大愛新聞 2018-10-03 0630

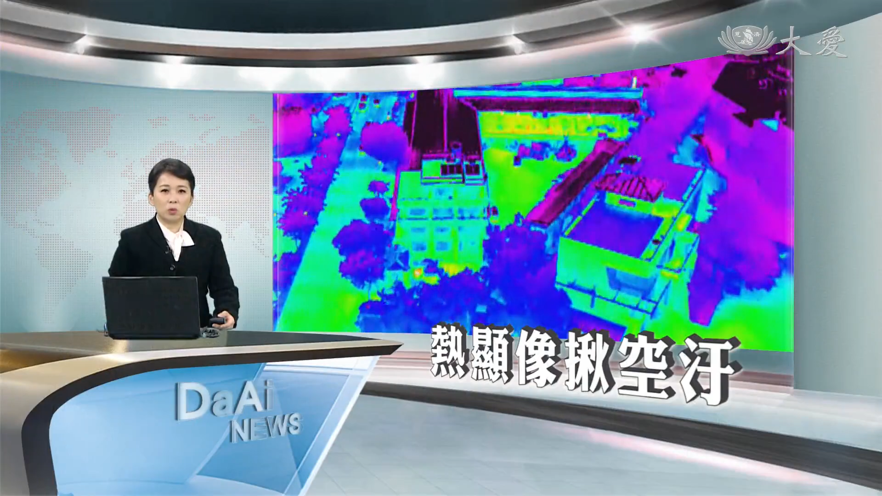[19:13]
此地空气污染有新的工具，除了传统的监视器，现在空吸机加上热显像仪，会当伫暗时来吸。
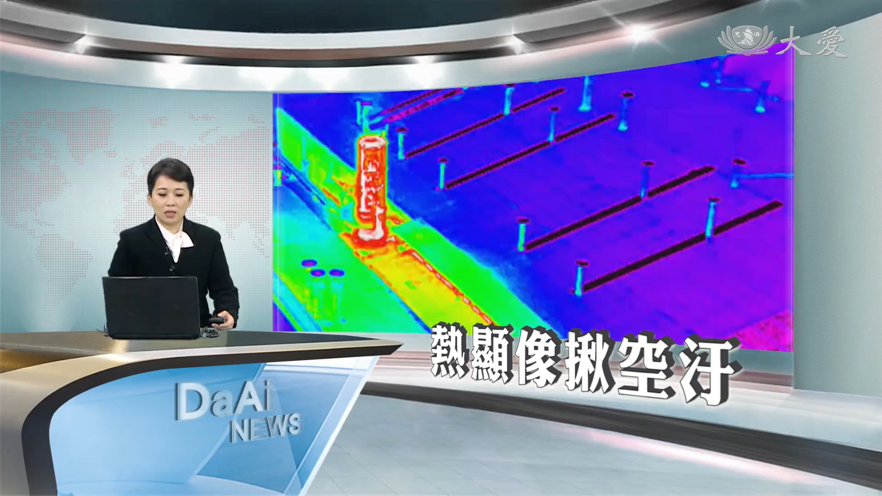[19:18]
针对在头排废气的业者，倒位有热源，唔那是工厂的所在，连工厂内底光线拢看得到。
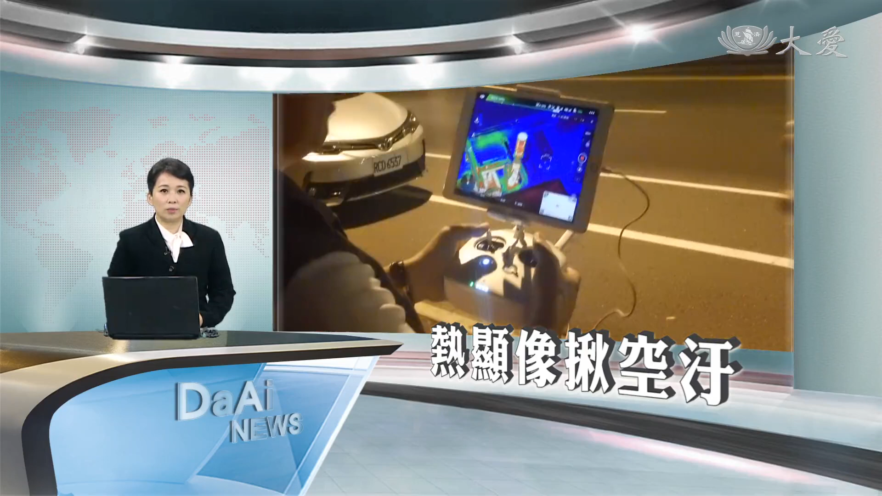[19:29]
环保局暗时出动，提查违法排放废气。
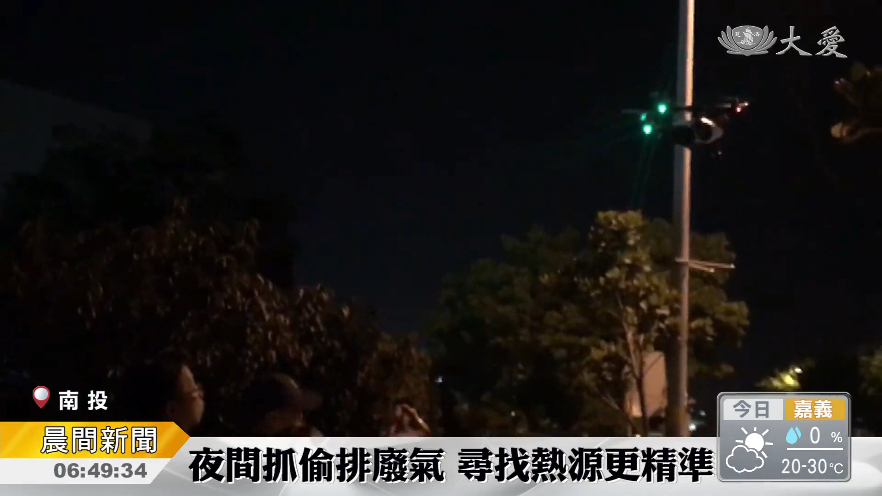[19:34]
热显像仪结合空拍，倒一间工厂的倒一条光线，当咧偷偷运作，看个一清二楚。
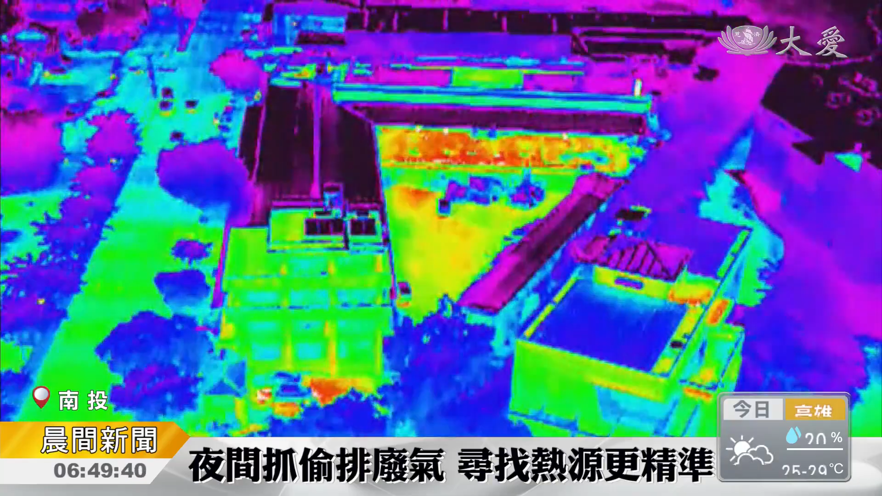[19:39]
合法申请的热源区以外，另外在禁忌的排放烟囱当中，竟然有一支显示热源。
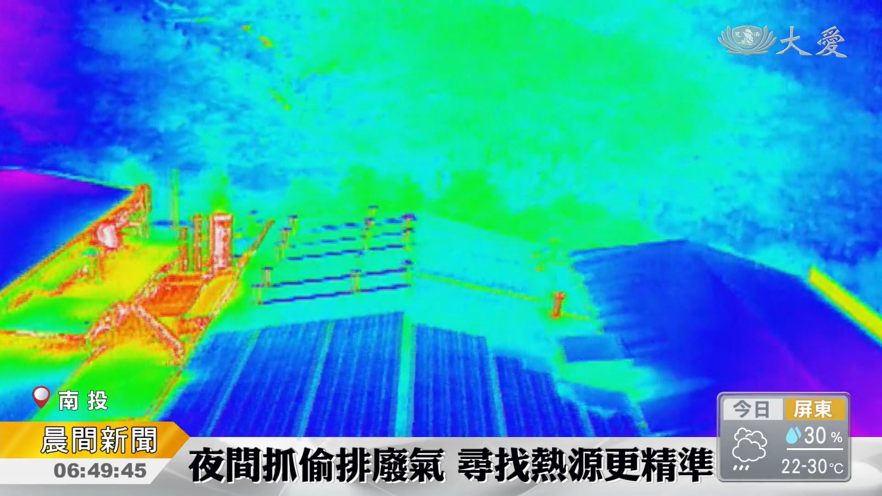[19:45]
经由我们可以锁定一个目标，然后进场直接进场去做个查看，
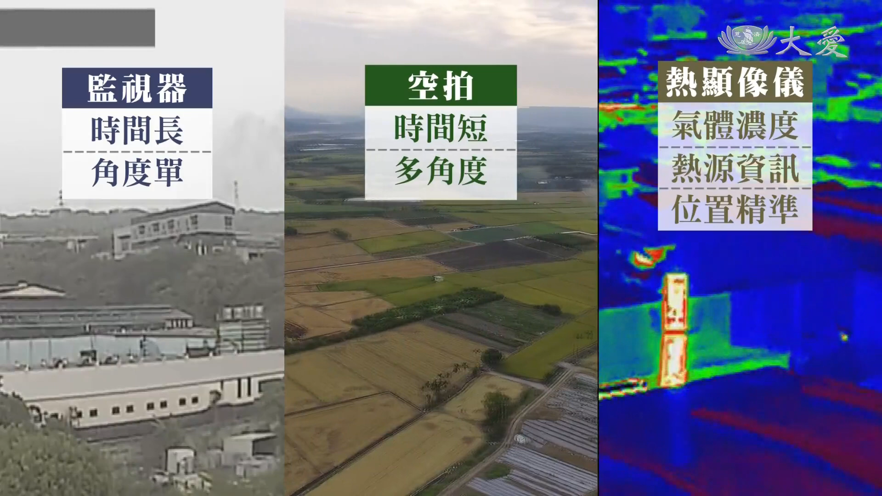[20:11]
热显像仪以气体浓度变化原理，
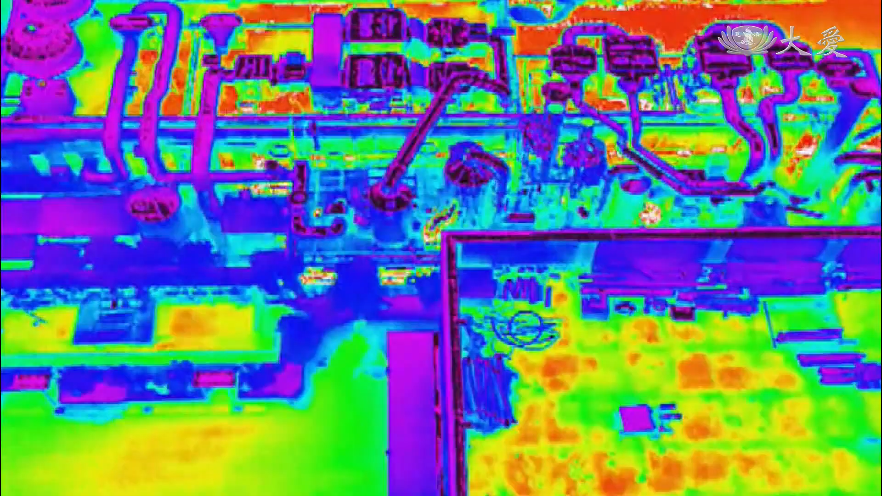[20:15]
侦测到小气，
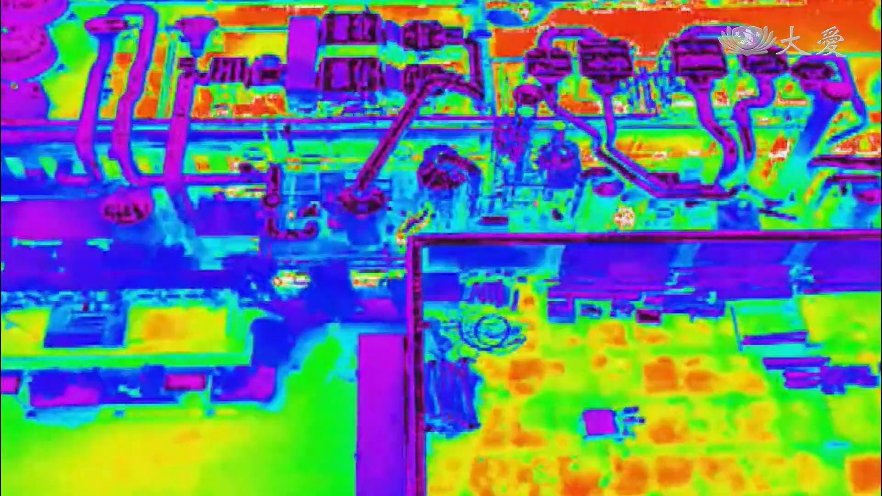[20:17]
瞬间视觉化，连光线的位置都会当真精准来掌握。
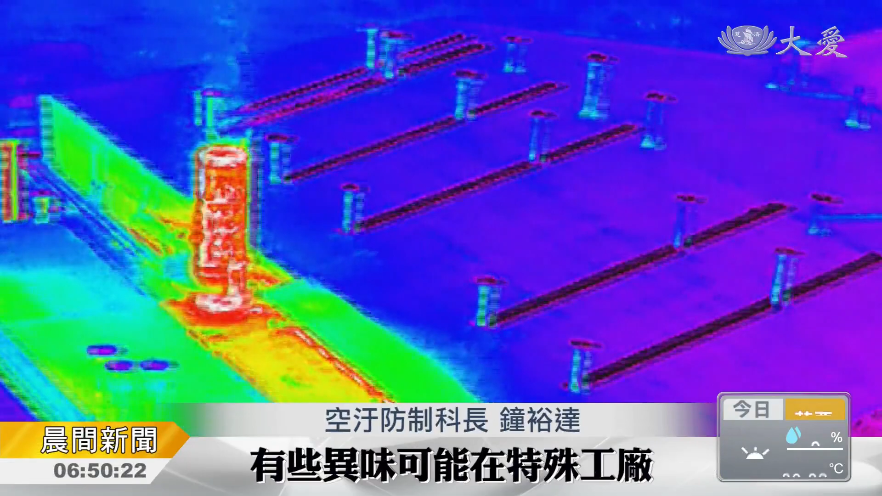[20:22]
有些异味它可能是在一些特殊的工厂，它有一些化工制程，它会产生一些比较特殊的一些 VOC， 会发现有机物的部分，那它经由一些管道，因为产生热源做个排放。
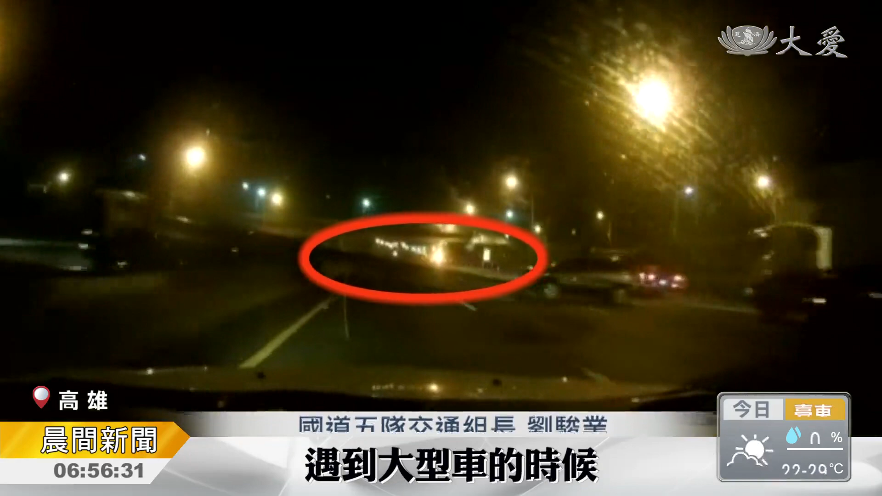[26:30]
遇到大型车的时候，我们当然适当的保持安全距离。那遇到它前方有空间，也许是它安全距离，